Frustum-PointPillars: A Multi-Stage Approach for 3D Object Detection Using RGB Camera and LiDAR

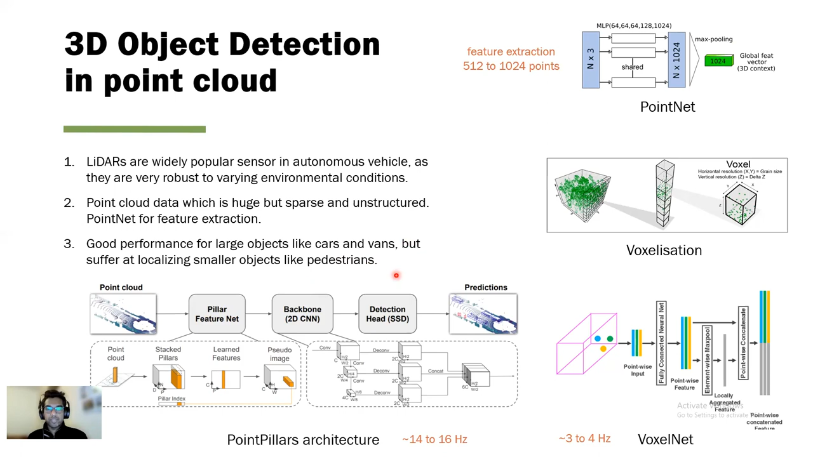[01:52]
So these 3D detection approaches using LiDAR only data perform good for large objects like cars and vans but they suffer at localizing smaller objects like pedestrians. One of the main reasons behind this is that the point perturbations of pedestrians do not have a distinctive geometry structures and have a very few data points. For example, on the right you can see the image there's a point of a pole versus a pedestal. It is very difficult to distinguish between these two. But with the RGB image you can distinguish the pedestrians very clearly. Also another difficulty is that unlike cars and vans,
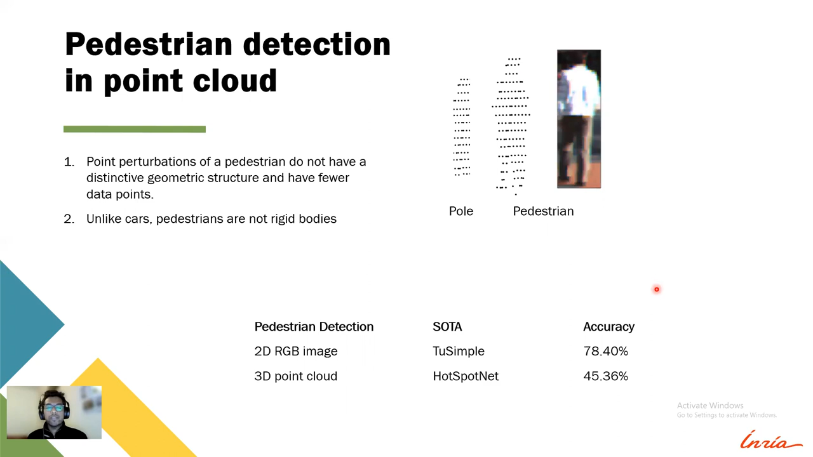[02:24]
the pedestrians are not rigid bodies and they can deform their structures. For example, this pedestrian when walking can look similar to like this. On the bottom here we can see we have a current state of the art for pedestrian detection in RGB and point cloud. And we can clearly see that the 3D detection is lagging significantly.
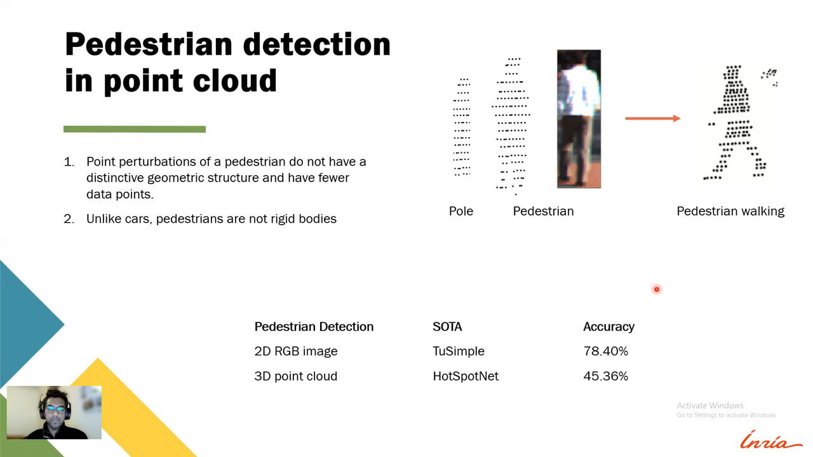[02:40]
So we propose to use some sensor fusion approach that leverage mature RGB detection rather than solely relying on point clouds for 3D detection.
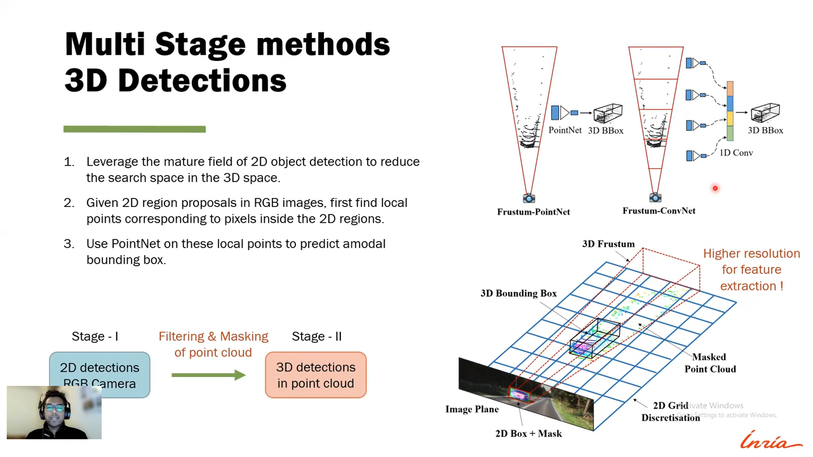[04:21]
finally finding a 3D bounding box. Our proposition in this work is to take a step further and discretize this 3D frustum into much finer grid of 2D pillars so that we can extract features at a much higher resolution. So the proposed method of Frustum Point Pillars extends the architecture of point pillars by addition of RGB camera and use the multi-stage approach. We also extend the documentation for training to work with multi-stage architecture.
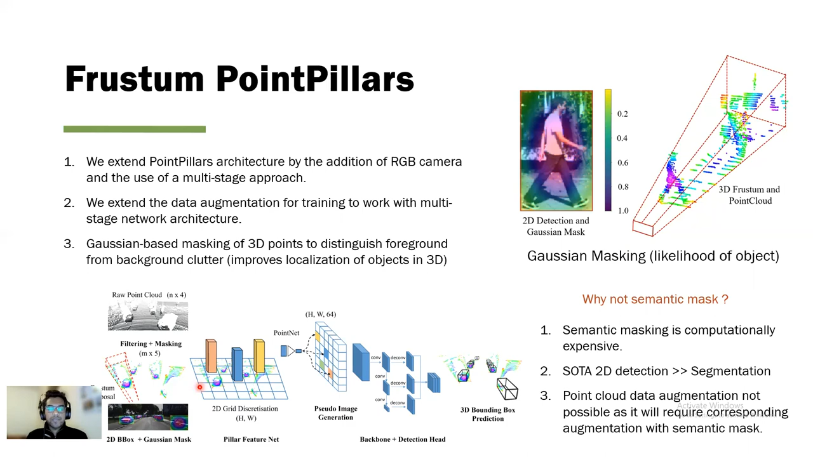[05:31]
These likelihood values are then projected onto the point cloud as shown over here. After filtering and masking process, we use point pillars architecture as our backbone to regress 3D bounding box. We trained and evaluated our method on a KITI 3D object detection dataset.
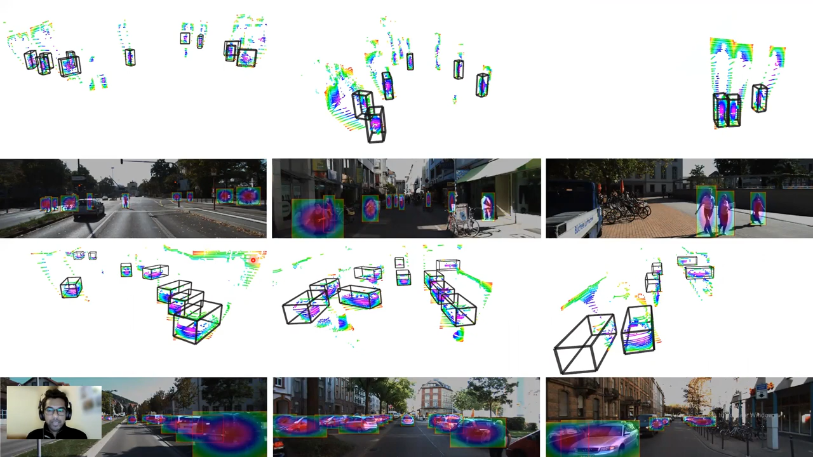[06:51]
So images shows 2D recent proposals from an official 2D detector. This is the Gaussian mask on top of it. This Gaussian mask is projected onto the 3D point cloud. And then finally, you can see the output of from our network 3D bounding boxes. For the conclusion, we propose Frustum Point Pillars,